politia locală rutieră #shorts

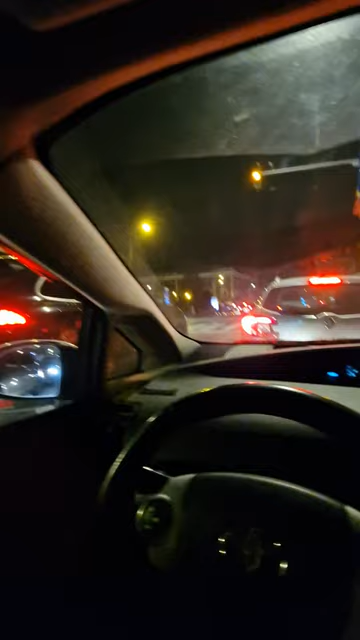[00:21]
Poliția locală a ajuns să dirigeze circulația, să încurce toată circulația. Încurci. Bravo, bravo.